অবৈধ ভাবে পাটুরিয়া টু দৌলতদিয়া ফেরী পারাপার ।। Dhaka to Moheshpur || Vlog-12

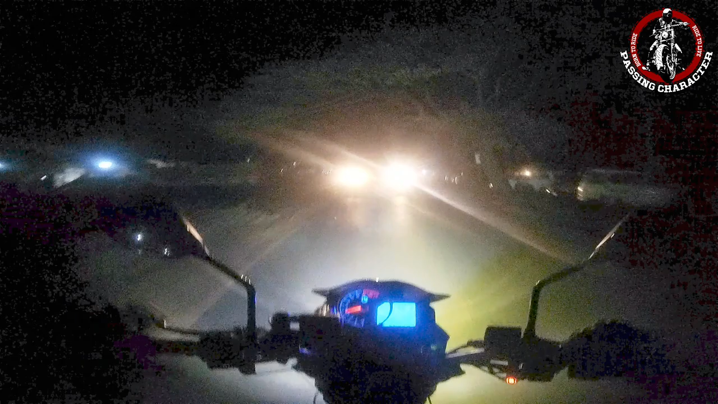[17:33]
লাইটটা সম্পূর্ণ আমার বিপরীত থেকে যে রাইডার আসতেছে তার চোখের পরে লাগতেছে। যখনই বিপরীত থেকে কোনো ভেহিকেল আসবে তখন আপনাকে লো বিমে ট্রান্সফার হতে হবে, এটাই নিয়ম।
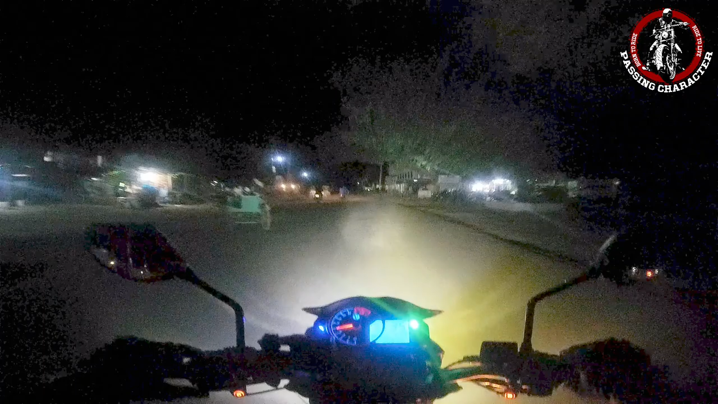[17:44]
বাট আমরা যারা রাইডার আছি অনেকেই করে না, অনেকেই করে না, তারা হাই বিম দিয়ে চালাচ্ছে তো চালাই যাচ্ছে।